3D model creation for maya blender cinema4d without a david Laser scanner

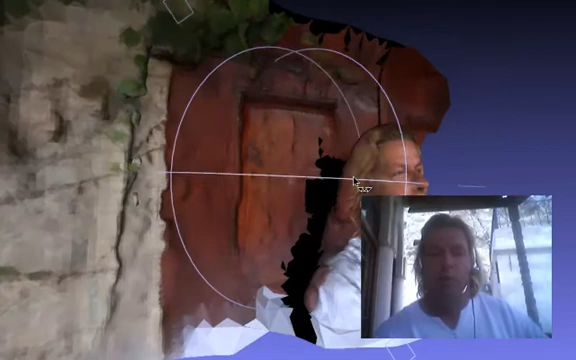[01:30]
or you can just look at it here look at this but now the amazing effect is look at me from the back look at this from the
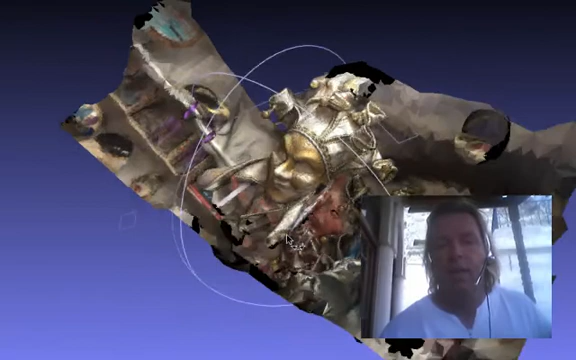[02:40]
I made this just with a in a directly in a store in Vienna this is one of those
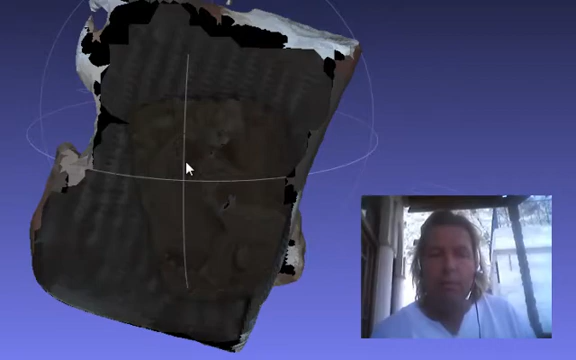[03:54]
made actually it was one of the first things I made in my house it's a statue
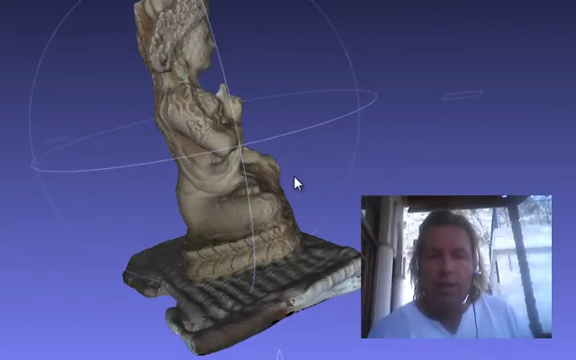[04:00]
about 30 centimeters tall and I had this on a on a chair you see the chair below I
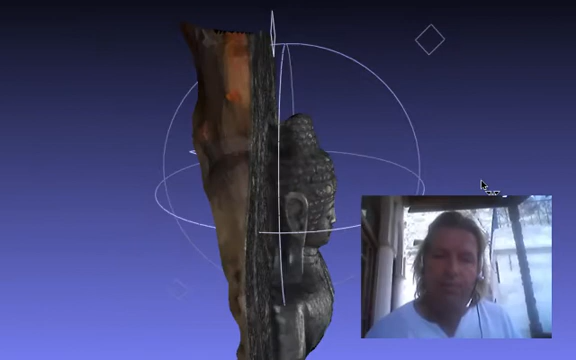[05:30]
here again Buddha looks at you from every angle and zoom in a little bit
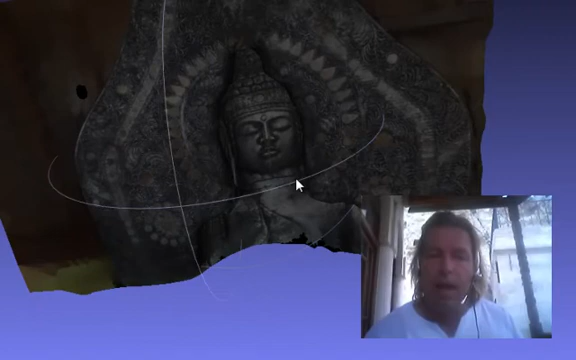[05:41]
so since this in the six weeks
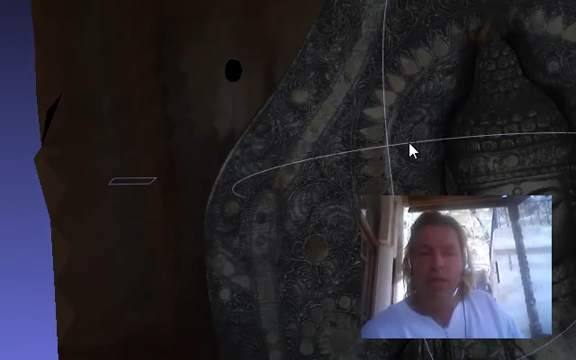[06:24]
program is and I think it's just it's just a new next step of of
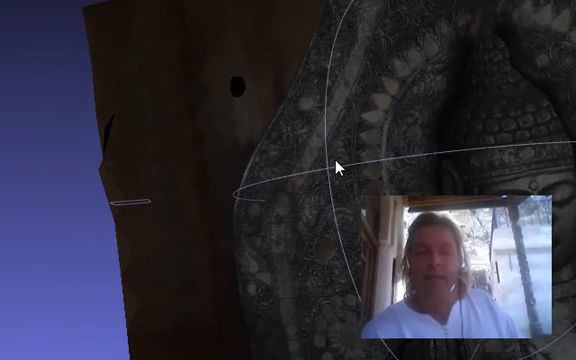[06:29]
photography that that you can turn a video in a